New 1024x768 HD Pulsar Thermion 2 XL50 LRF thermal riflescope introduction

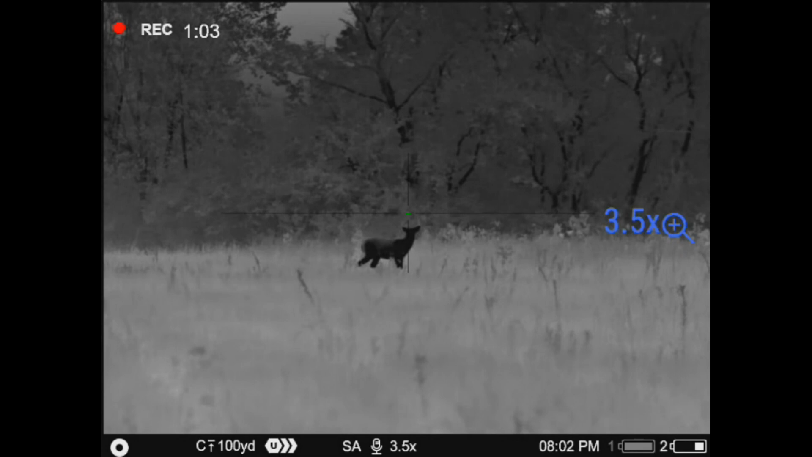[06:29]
Whereas here we're starting at 14 degrees field of view and producing the same back end, uh, resolution results and shot placement performance.
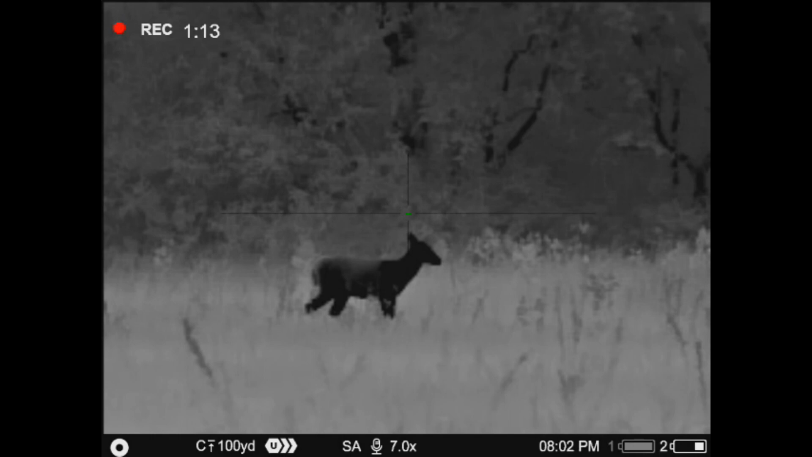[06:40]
So that, that's a huge step forward in terms of versatility. And, and in the case of the Pulsar product compared to Envision,
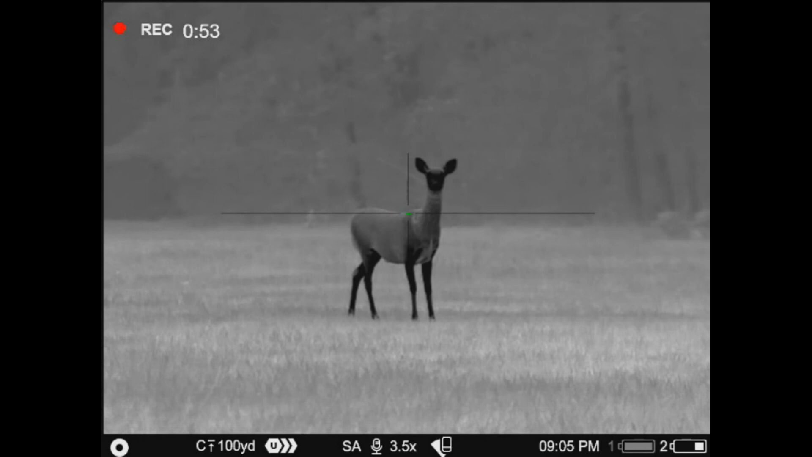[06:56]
that potentially $1,500 higher than this, that's pretty impressive.
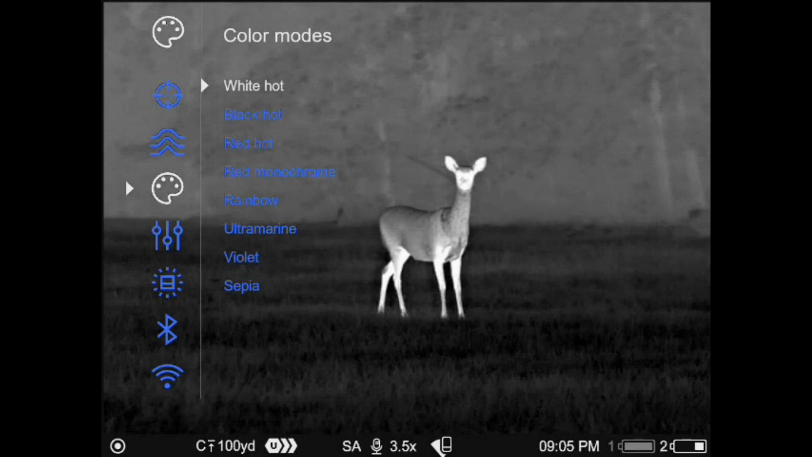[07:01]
Um, here, just showing you the different color modes available. Obviously, if you've had a Pulsar device before, that's going to be pretty standard.
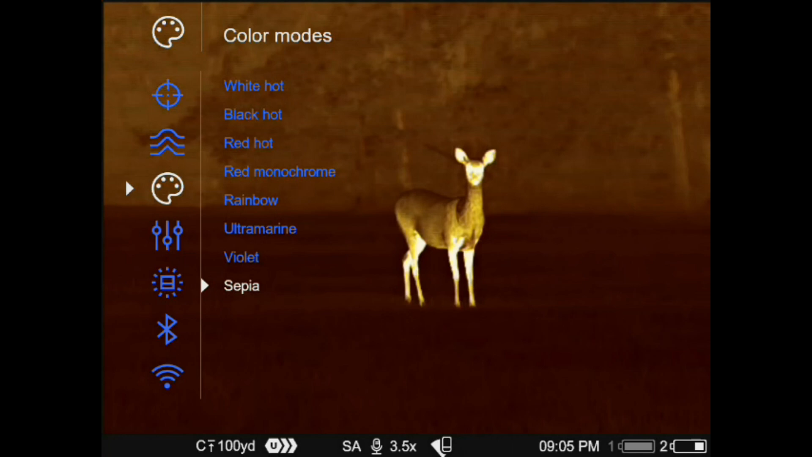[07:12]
You know, you get a wide variety of high resolution, uh, low eye fatigue, you know, fast target acquisition pallets.
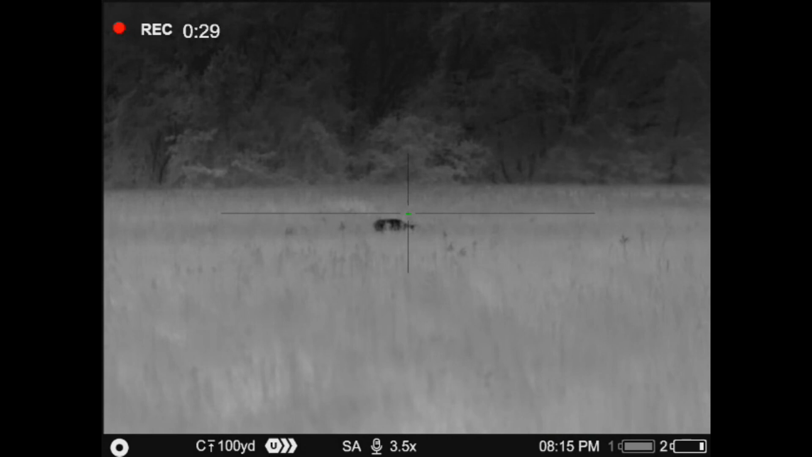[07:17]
You can kind of run whatever suits you the best.
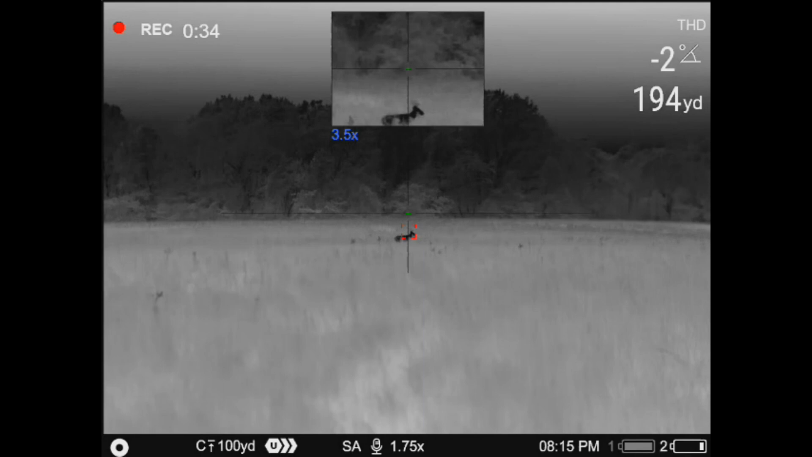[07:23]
Um, here again, showing more deer with antlers. It's just kind of a testament at that distance. These deer in hard bone mass at this point to be able to pick those antlers up is,
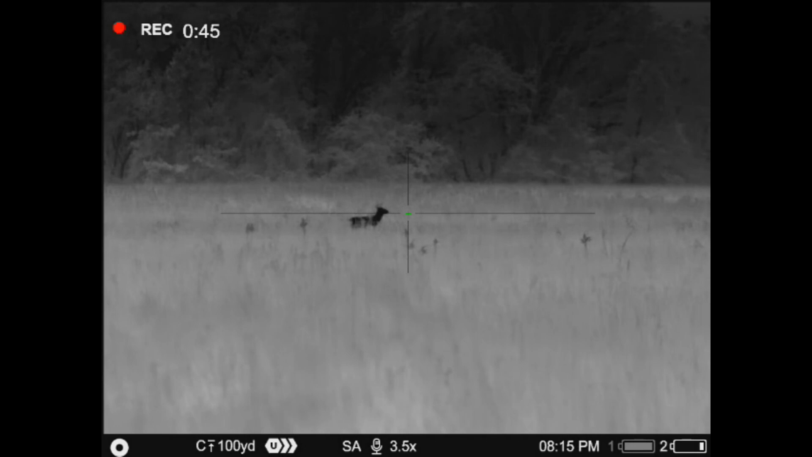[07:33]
is kind of giving you an idea of how sensitive the thermal sensor is to be able to still produce that. Like in the case of this one, you can see it both in,
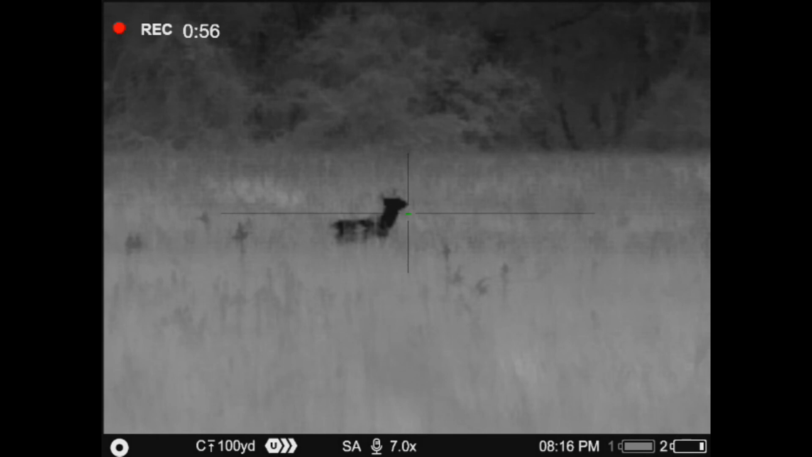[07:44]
in the video, but I could see it even better in the display and that's at 200 yards still
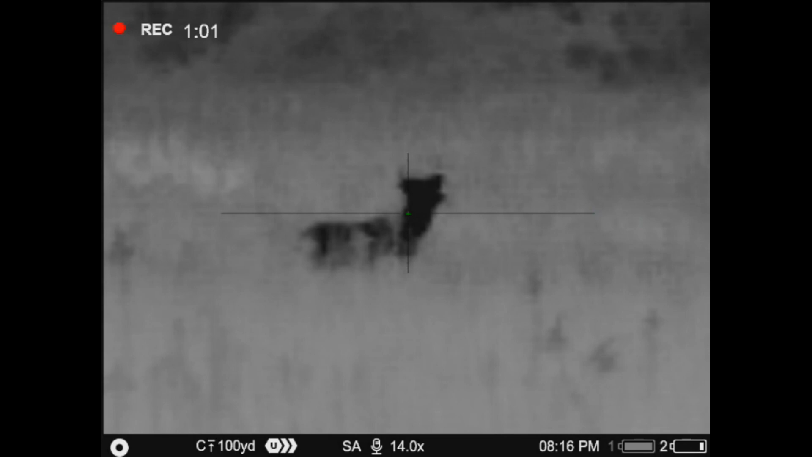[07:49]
getting a nice tight edge outline there. Um, and this is in a pretty rough condition.
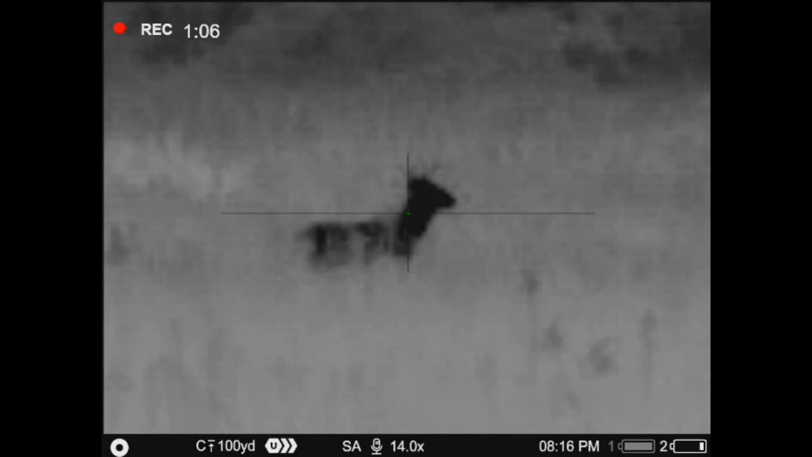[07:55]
He's in grass. He's on a, you know, he's on kind of a high contrast background that all plays against the clarity. Um, uh, here just kind of focusing on that field of view again. It's just, it's one of those things where that field of view is,
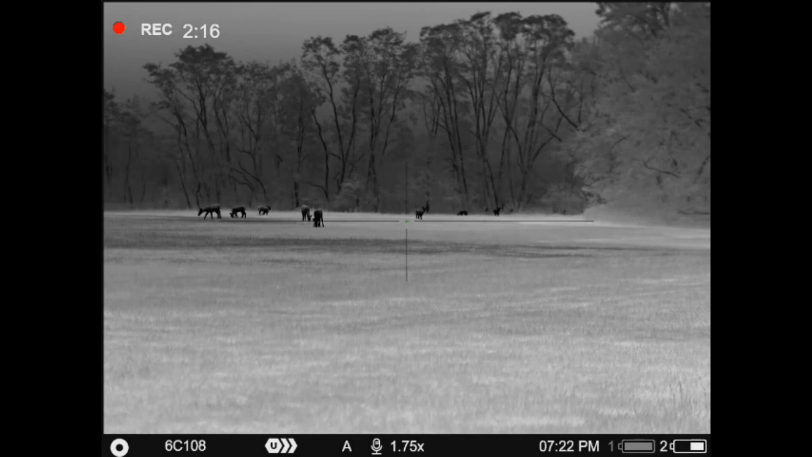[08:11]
I just can't mention it enough, how bringing that with the high zooming capability adds up to give you,
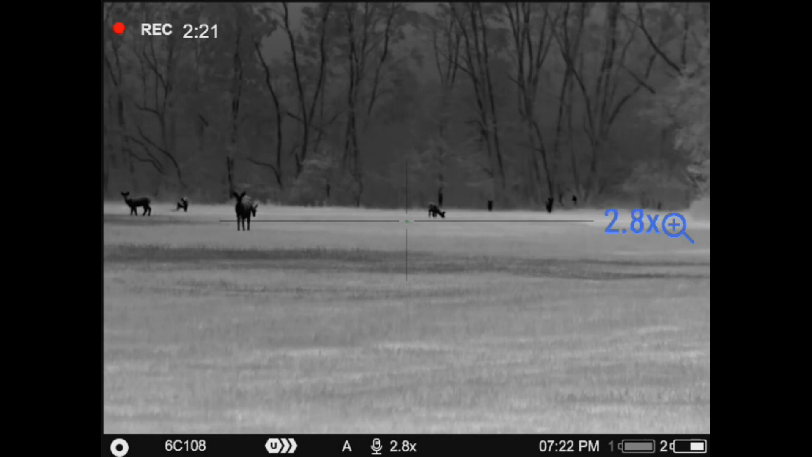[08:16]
you know, a lot of versatility in a single device.
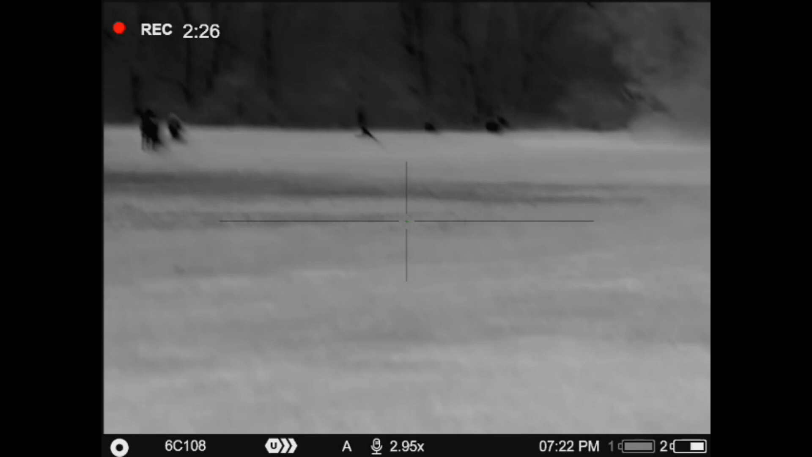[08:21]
When you're out that eyepiece and are, are ready to,
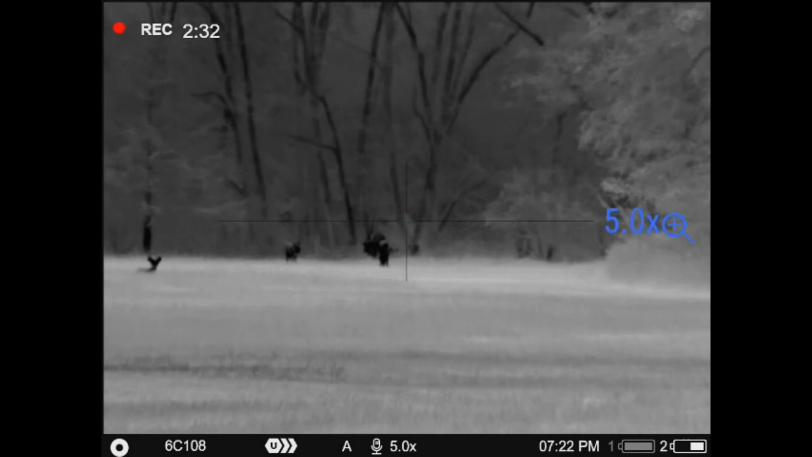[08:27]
you know, get with the program, you're locked into what you can
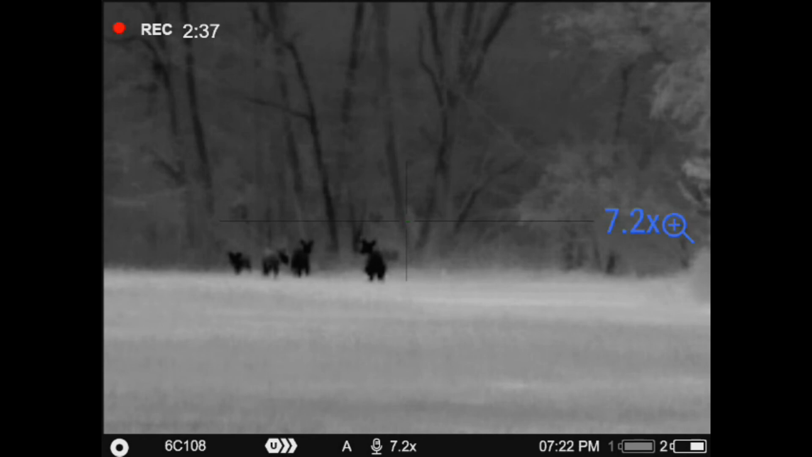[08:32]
see edge to edge inside that display in terms of your situational awareness.
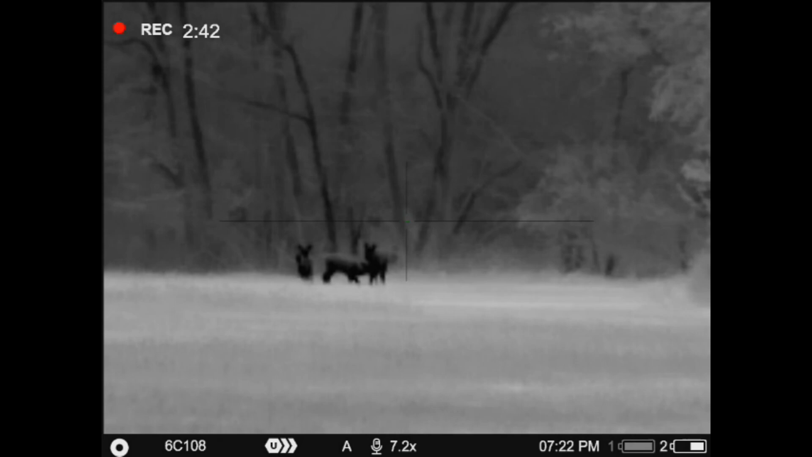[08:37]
And the importance of that is what I'm trying to relevate here so that you get some kind of an idea of,
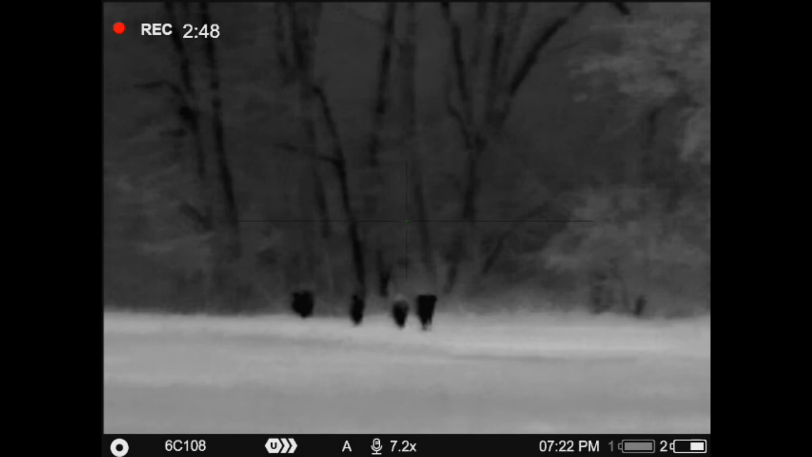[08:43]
of why that's important. I mean, if you, if you can imagine it, like when you see me zooming up to the three and a half power here versus when I'm back at the 1.75
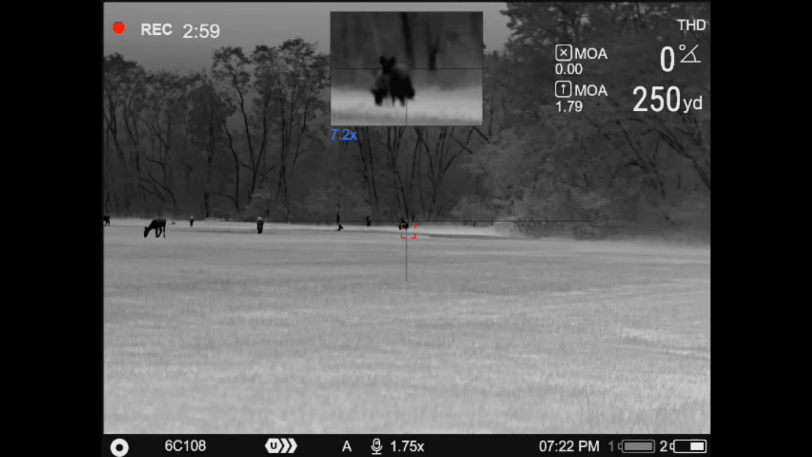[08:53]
and a lot of the other devices on the market,
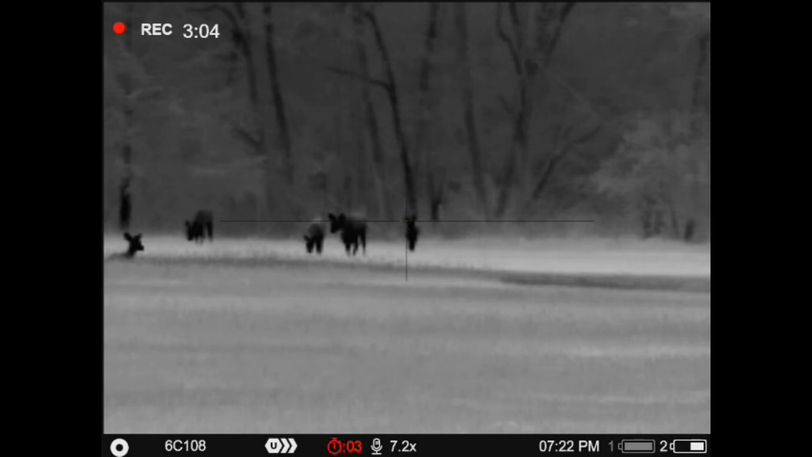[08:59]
that's all the wider you're going to get, you know, so, so you're limited left to right on what you can actually see.
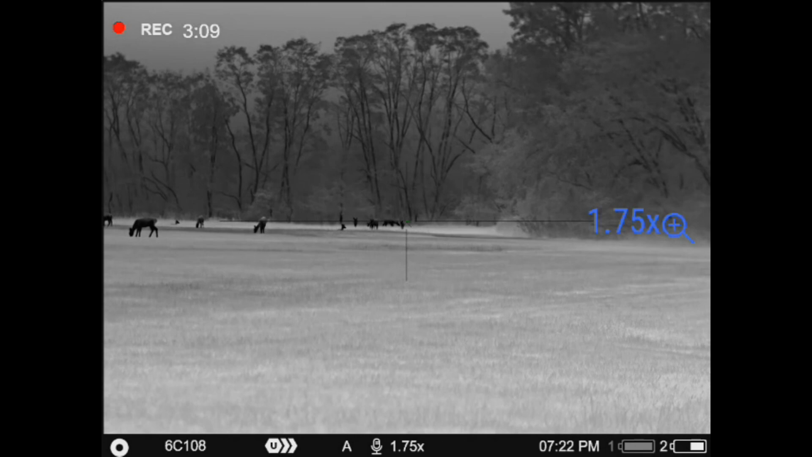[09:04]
And, or if you want to open that field of view up,
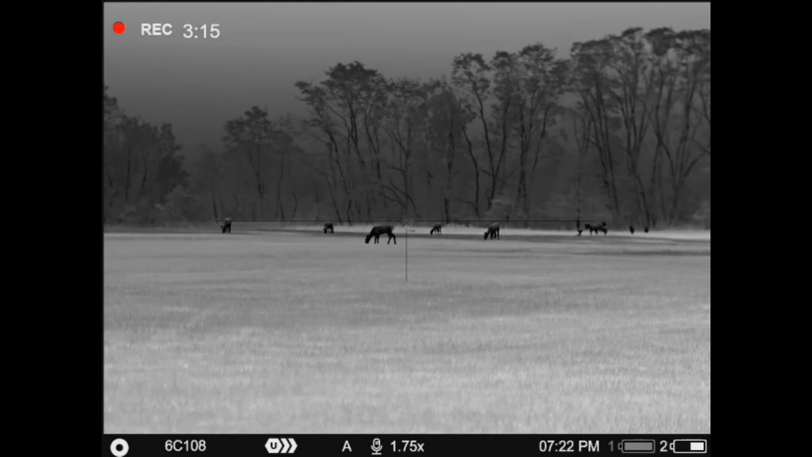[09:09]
then you're limiting yourself in terms of how much magnification you can produce on the back end, because on a 640, 480 device,
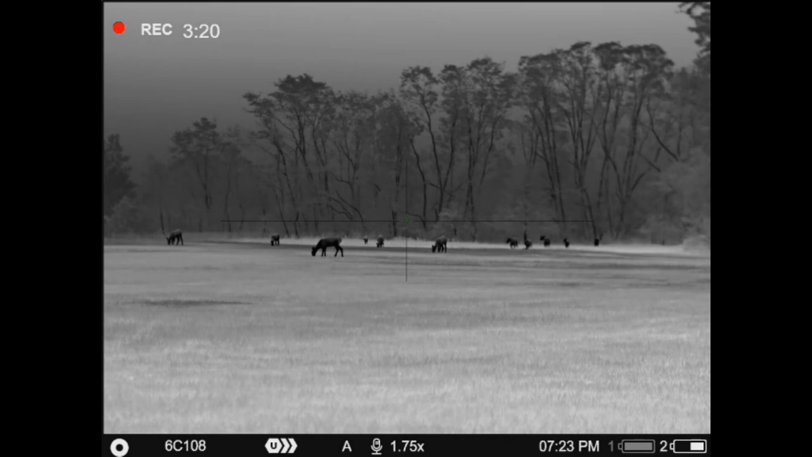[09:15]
you have about half the thermistor pixels and, and that's going to start cutting into your resolution if you start opening that field of view up. But again, just kind of showing you these deer, you know, the clarity, how well the thing can hold the edge outline is pretty impressive here.
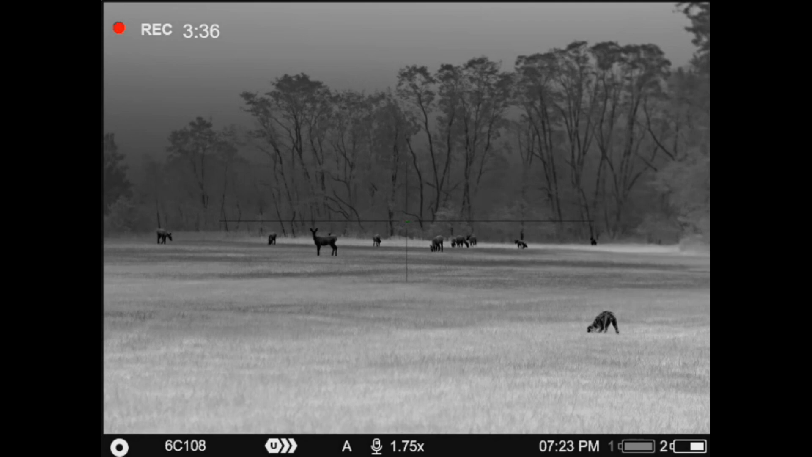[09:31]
The vividness of the background, you can, you know, you can obviously see the trunks on those trees pretty good.
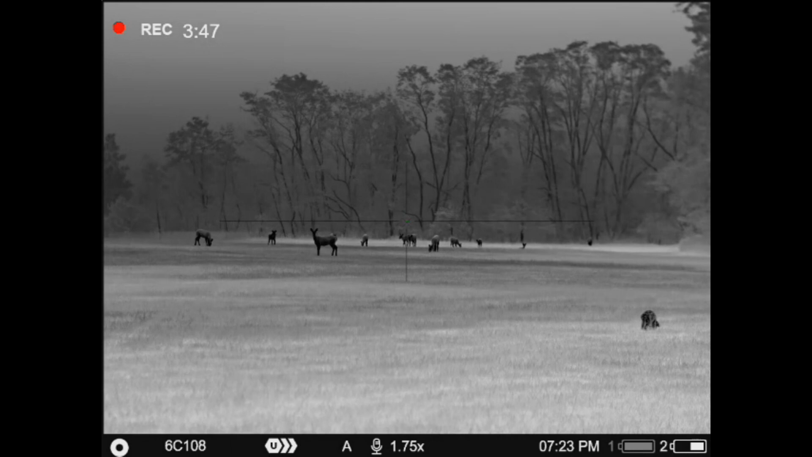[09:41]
Those deer, as they were working through that fence line back there, my dog, he's out, he's out sniffing around.
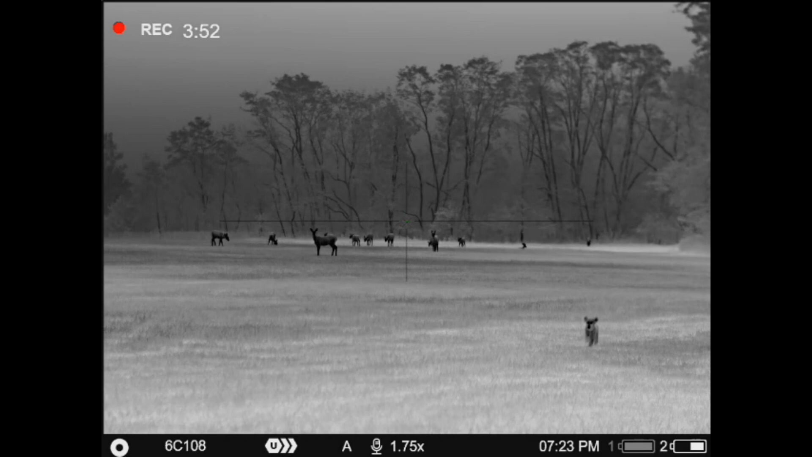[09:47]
He's, it was pretty dark here, you know, obviously, so he couldn't tell they were out there, but he could smell where they had been up on the front end of that field.